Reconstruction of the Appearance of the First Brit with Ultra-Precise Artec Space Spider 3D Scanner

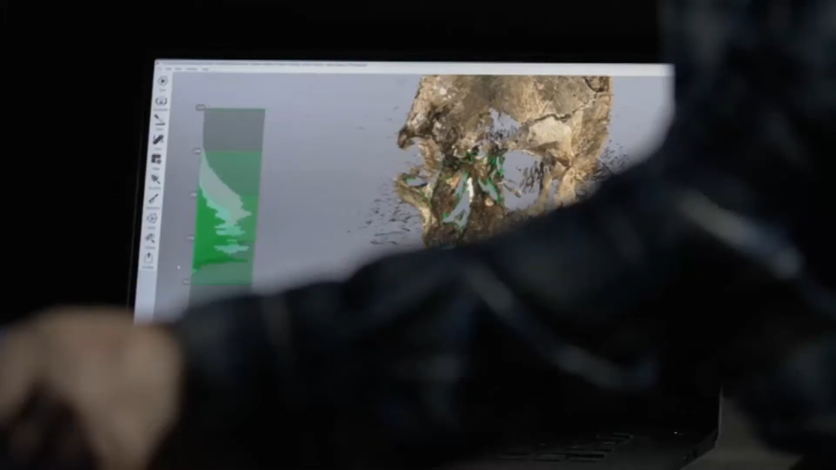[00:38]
Before the reconstruction work could begin, the skull was scanned with Artex Space Spider.